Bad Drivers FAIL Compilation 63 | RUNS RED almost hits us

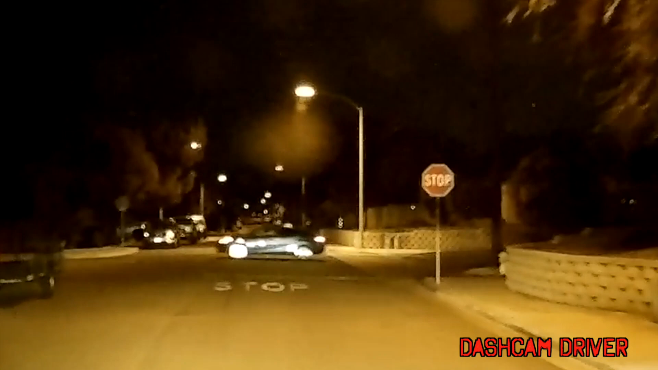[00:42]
Okay? Did you see that? That person just blatantly ran that stop sign.